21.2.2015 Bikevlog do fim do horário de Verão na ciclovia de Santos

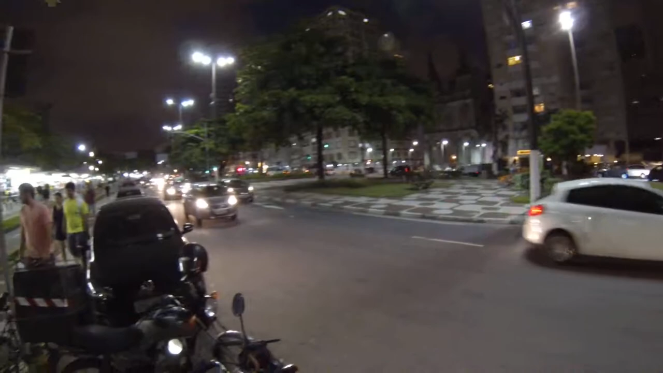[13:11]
Hoje em dia É um bairro Bem legal Pra se morar Em Santos Onde nós temos Ali adiante Olha Vocês estão vendo A igreja Santo Antônio De Embaré E eu estou vindo aqui Porque Pra encerrar O nosso Bike Vlog Eu vou depositar Bicicleta ali
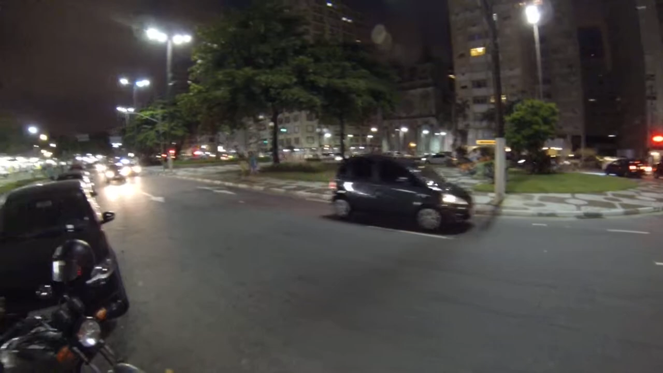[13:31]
Na estação Do Bike Santos É isso aí Um pouquinho de Santos Um passeio aqui Pela cidade Curtindo um pouquinho Do final de tarde Aproveitando ainda O final do horário De verão